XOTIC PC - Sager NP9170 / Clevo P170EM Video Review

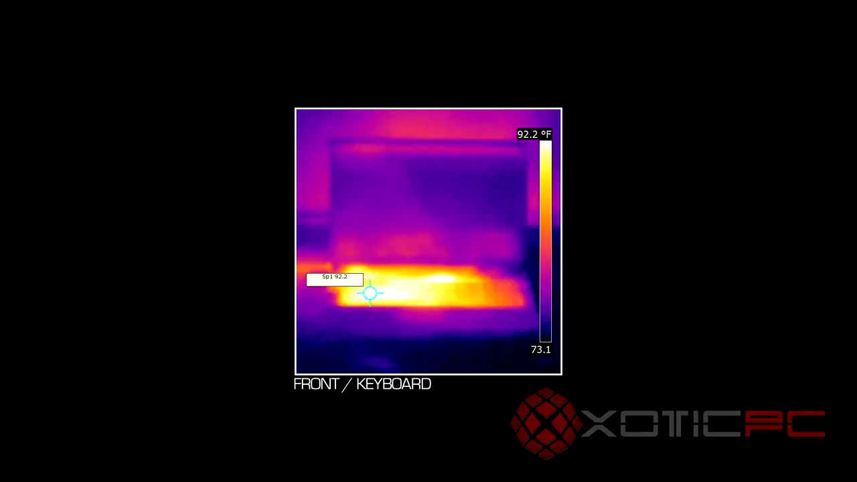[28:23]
On screen: scale top 92.2°F
the, the thermal, I guess you can, as you can see here on the screen, it's a kind of a thermal picture of everywhere that's hot on the screen or, you know, just the,
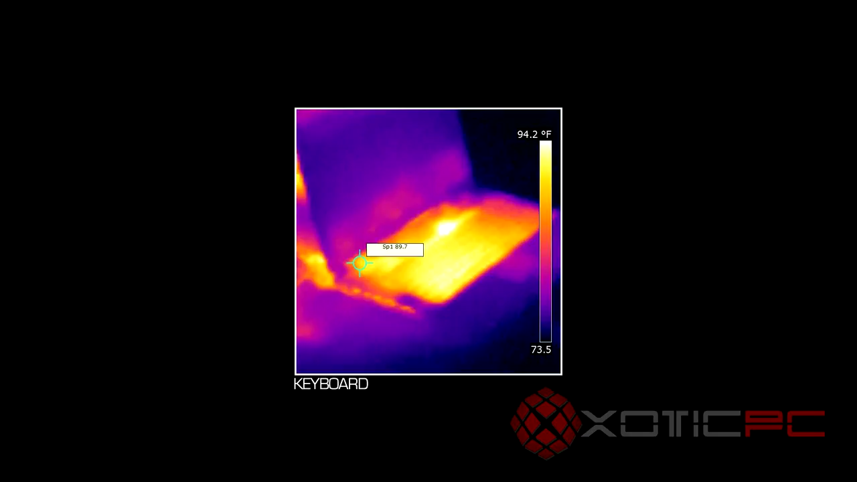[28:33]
On screen: scale top 94.2°F
the true temperature on all aspects of, of, uh, anything that we point this at. Uh, and the little center, uh, light there is their little center, uh, hair, crosshairs are telling you that's the, the point at which we're measuring.
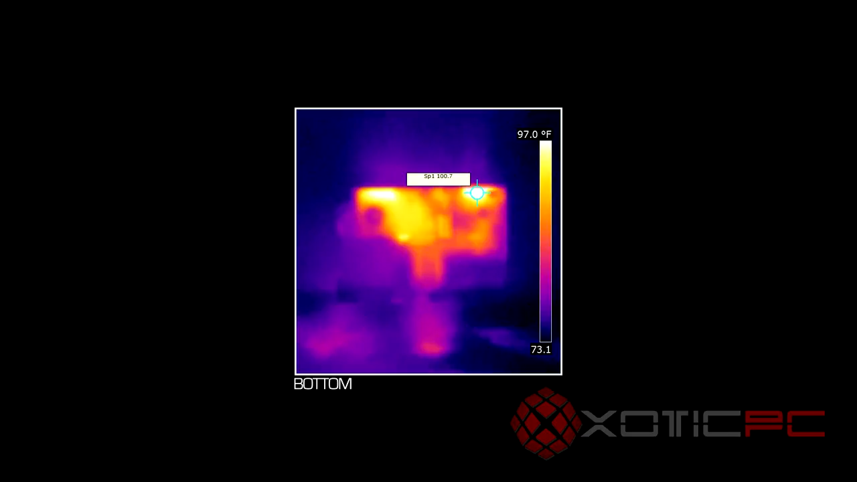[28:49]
On screen: scale top 97.0°F
So where you see that pointing to that's, that's the point, what it's just saying is you see on the screen there with the, with the temperature that it's reading. Um, but this is going to give you an idea of all the places on the laptop that are warmer than others, something that you can expect. So you can see, you know, in many cases, this, where that aluminum is, um, it's, it's much lower than even, uh, even running, uh, uh, we're running Vantage on this right now just to give you simulation of a game. Um, we've been doing that for, you know, 10 minutes or so just to kind of give you an idea of once it's been ramped up and it's,
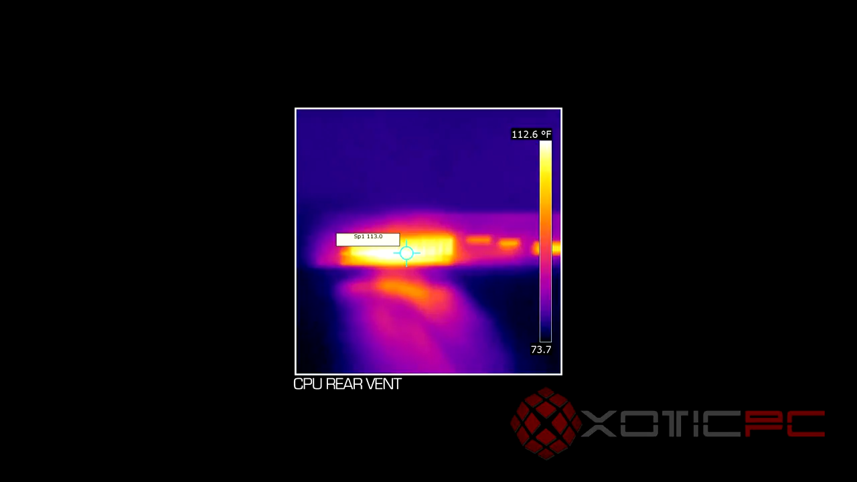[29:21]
On screen: scale top 112.6°F
the fans are kicked on and, and everything's going like it should. An idea of the temperatures, and we're going to show you just different, um, aspects of the computer locations so you can get an idea of, of how hot it's getting.
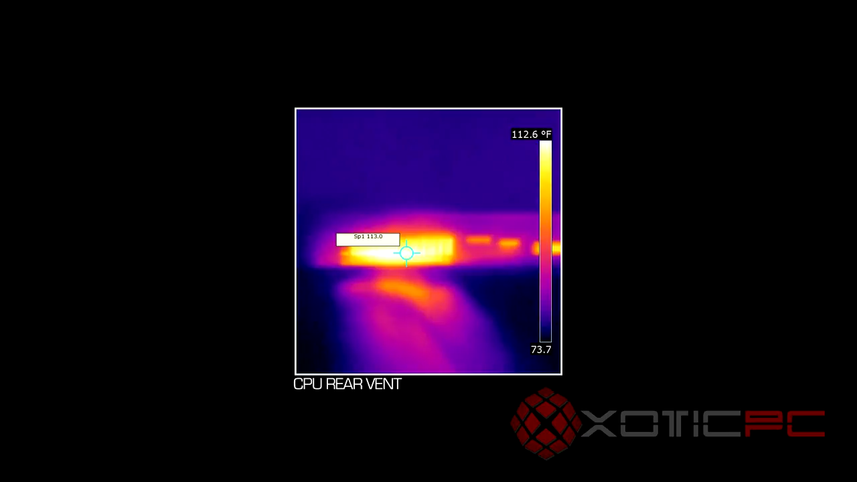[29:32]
On screen: scale top 112.6°F
Um, and it's just a neat tool to show us and to show you what you can expect from, you know, palm heat and wrist heat and things like that. Um, to where this one you can see how good it is in, in, in its performance and thermals. Um, so you'll, you'll see here with these, uh, images that we're taking. Just a little better idea of, um, of the thermals of this computer. Um, and it's much, uh, much cooler, I'd say, than, uh, when we used to just use a regular heat gun or even the laser heat gun to show you different aspects of the temperatures.